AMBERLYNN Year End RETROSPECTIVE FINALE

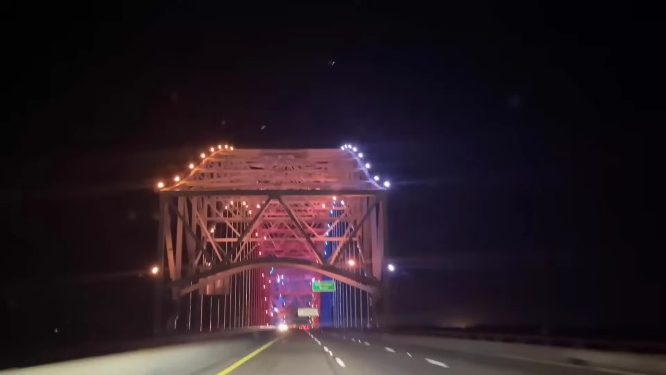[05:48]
going over a bridge with some pretty lights i have no idea where we are oh arkansas